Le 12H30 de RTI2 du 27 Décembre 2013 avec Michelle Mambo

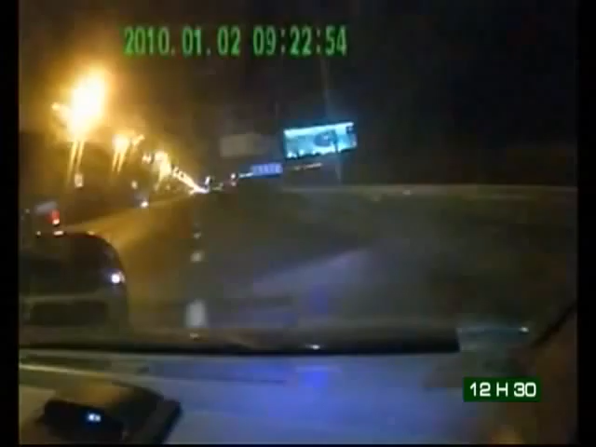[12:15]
Dans la nuit de mardi à mercredi, la journaliste Etiana Chournauville, au volant de sa voiture, a été attaquée par des inconnus. Filmée de l'intérieur de son véhicule, ses images montrent une queue de poisson à laquelle elle tente d'échapper en faisant marche arrière. Peine perdue, elle est rattrapée et sauvagement tabassée.